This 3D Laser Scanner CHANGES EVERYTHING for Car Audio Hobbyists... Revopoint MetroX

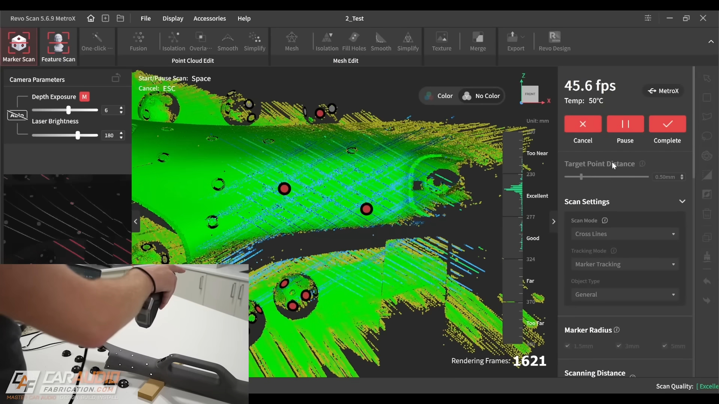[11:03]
That is not the case here. This is probably a combination of some of my experience now of making sure that I have more than enough target dots, but of course, also the scanner itself.
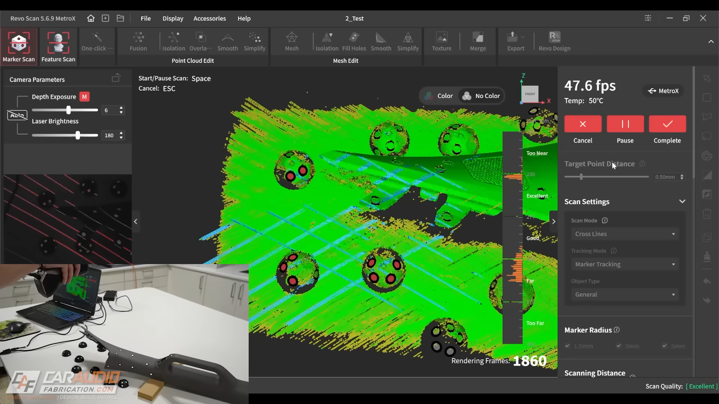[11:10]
It does a good job of maintaining and knowing where it is in space.
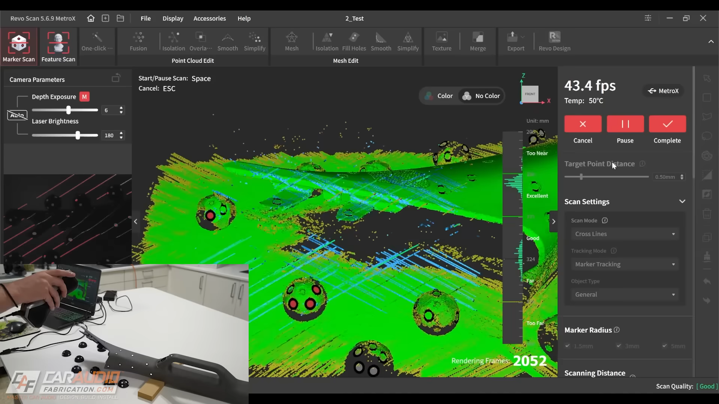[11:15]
The fact that we're not constantly losing tracking just makes the scanning process a lot more efficient.
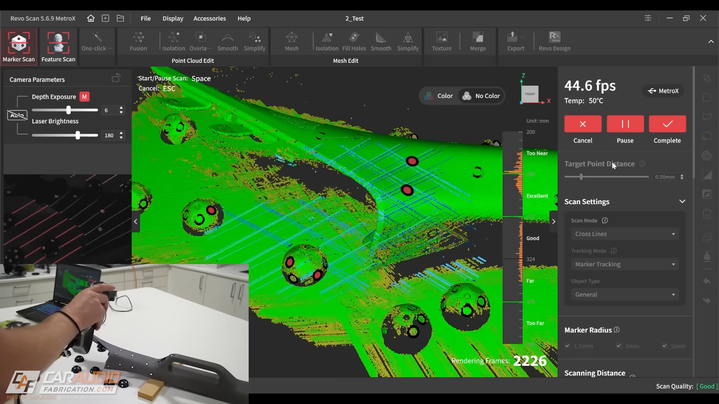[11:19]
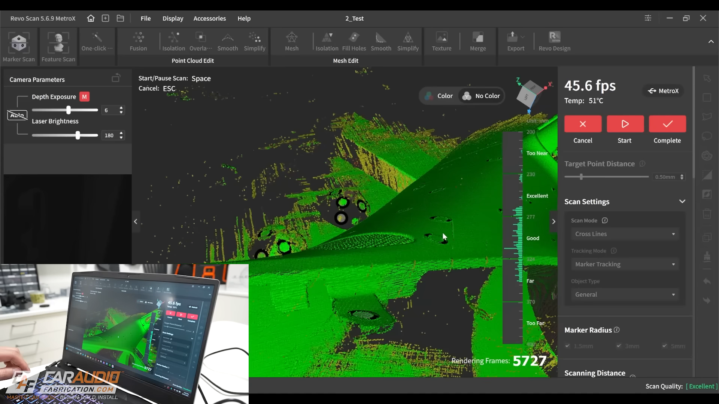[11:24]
Now, with this software, we can always pause our scan and we can take a look at the point cloud data and make sure that we measured everything we want.
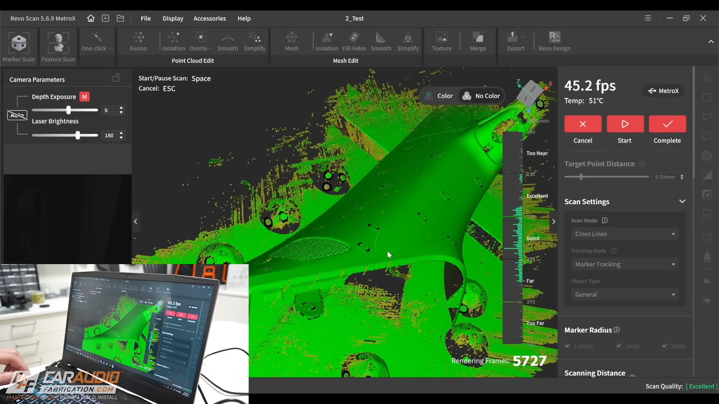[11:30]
If we didn't, we can, of course, resume the scan. And if we did, we can complete the scan.
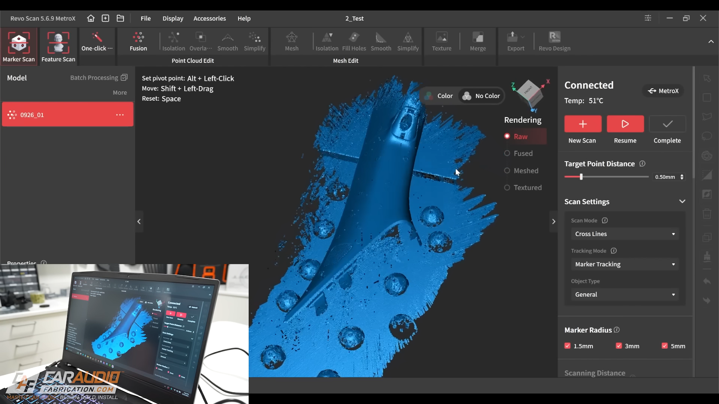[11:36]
So evaluating our point cloud, we can see that there is some noise, some points floating out in space, but no big deal.
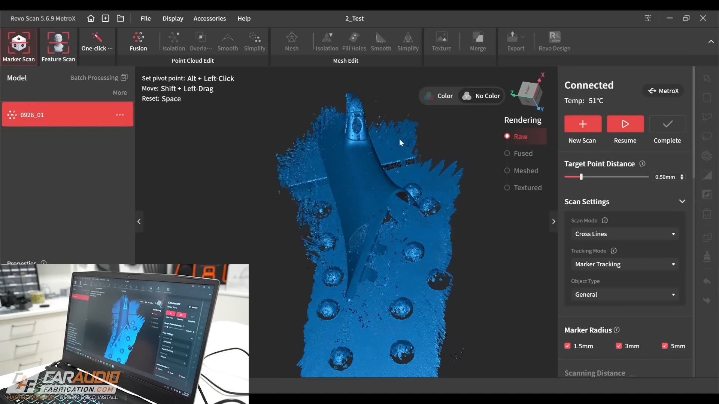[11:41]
This software does a great job of handling those. You'll see that in a second.
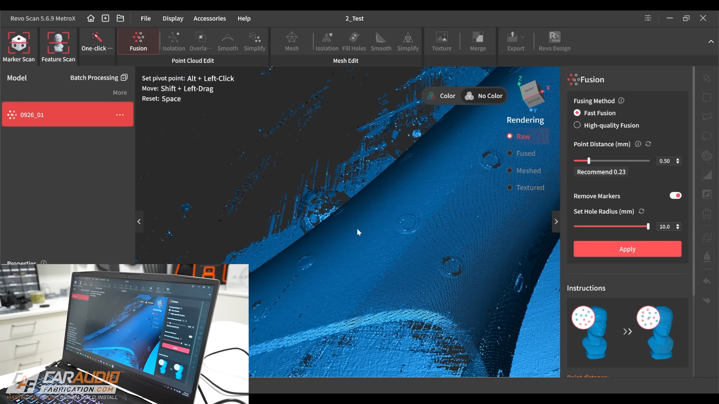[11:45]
Another thing it does a really good job at is removing the markers.
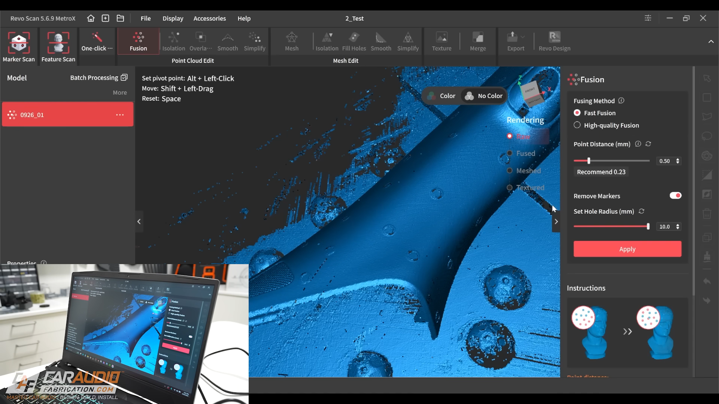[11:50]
Obviously, we don't want those marker dots to still be on our scan and we can have it effectively fill that in in the data. We'll see that fill process in a second here.
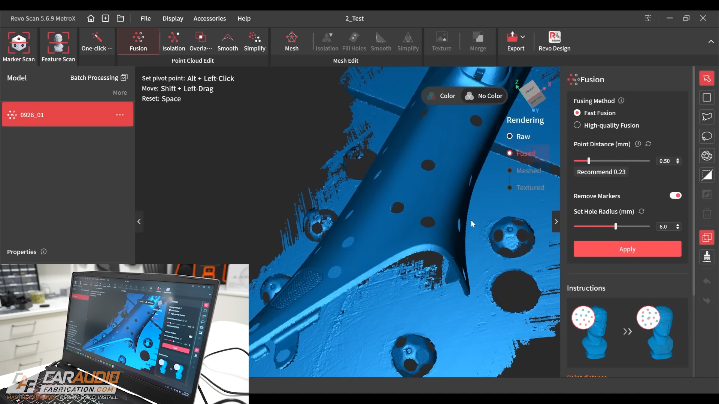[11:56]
Another nice thing about this software is we can easily undo changes if need be, and we can go back and change those parameters.
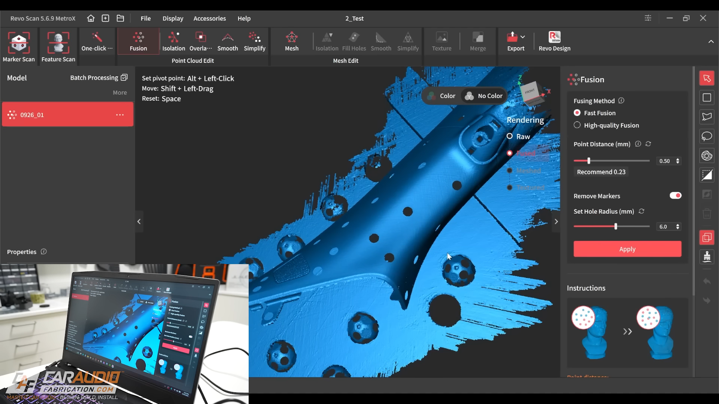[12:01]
Now, obviously, we have a bunch of data here that we don't need.
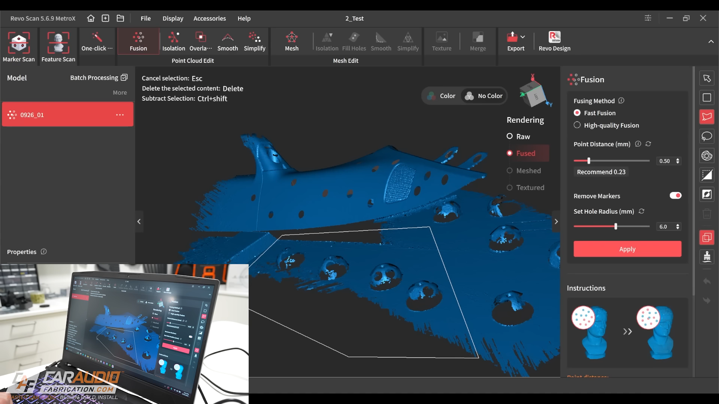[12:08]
We have all of those scan targets that were on the table. We have part of the table itself.
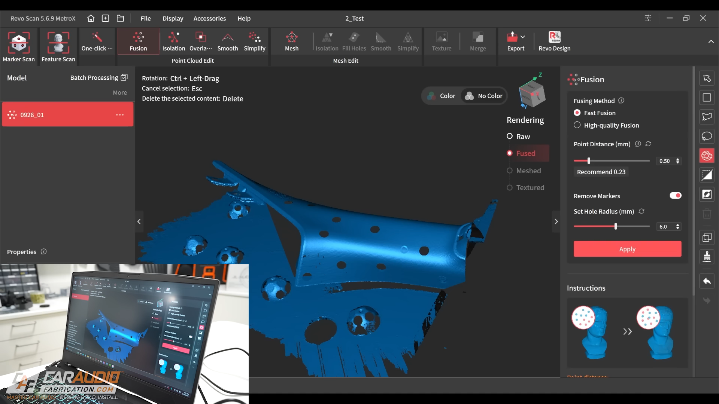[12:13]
So now we need to highlight some of that data and delete it. And there's a lot of different options in the software for this as well.
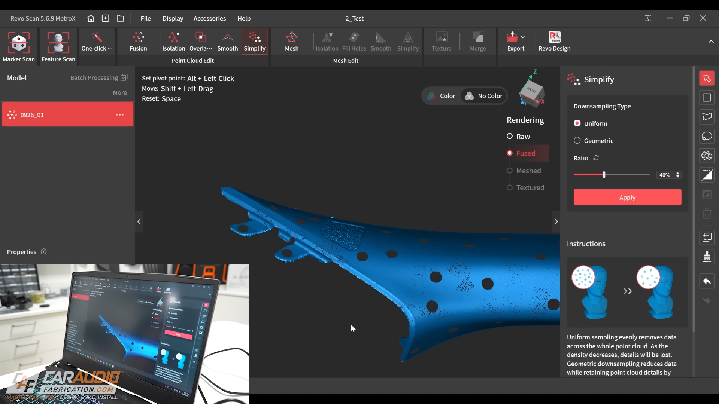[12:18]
Now, while we still have our point cloud, we can edit it and we can simplify as needed.
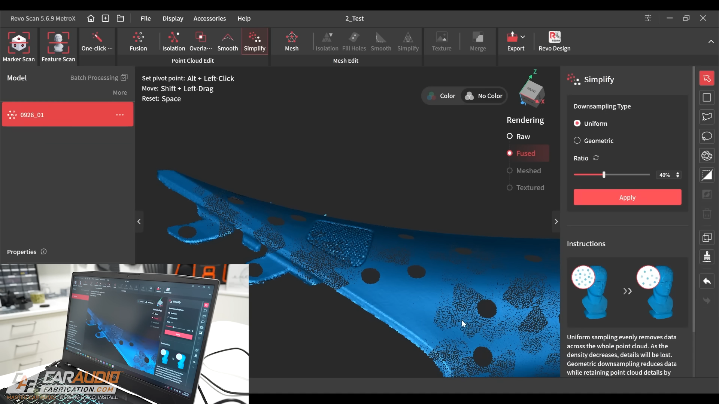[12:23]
Again, this is application dependent depending on how much detail you're looking for. We can also use similar simplification tools when we are in the mesh edit.
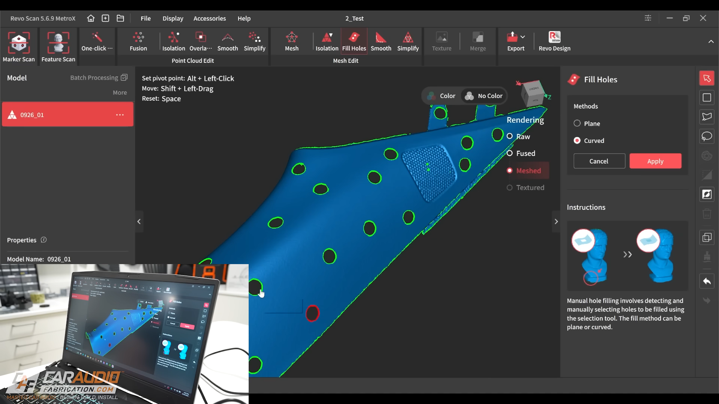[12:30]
And of course, we can edit the mesh to fill in those holes from the targets previously.
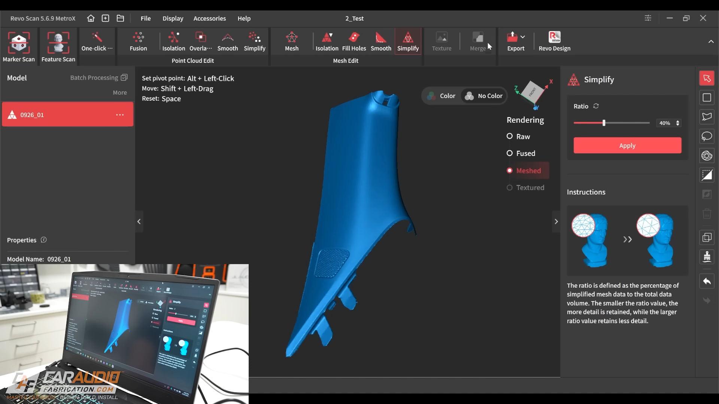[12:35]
Once we're happy with the mesh we've created, we can then export the model and we can use that as needed in our different CAD programs.